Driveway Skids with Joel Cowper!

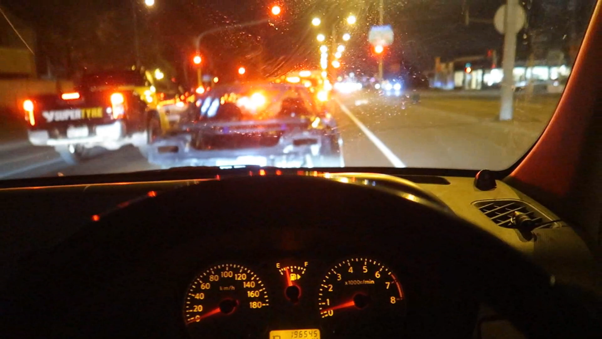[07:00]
Now it gets dark so early it's only like just about six o'clock so I've just got to pilot the bro home because he's got no tail lights or anything so he's trying to stay up his ass but making
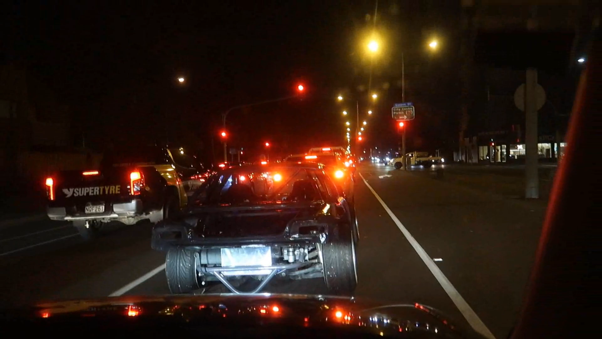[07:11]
sure that I don't rear-end him too and a bloody cop just went past and went carried on with his job for the night so it was kind of handy, lights were on and everything but he was chasing someone else not us so that's f*****g choice!